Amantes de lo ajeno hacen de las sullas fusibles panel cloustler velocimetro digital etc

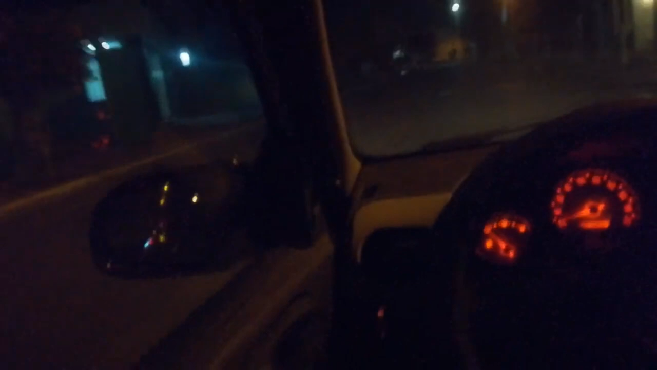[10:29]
ahí se ve el contador de kilómetros, ¿cómo se dice? De ruta de recorrido del trip en 1.2 o 1.3, porque se quedó sin energía y se pone en cero, se reseteó.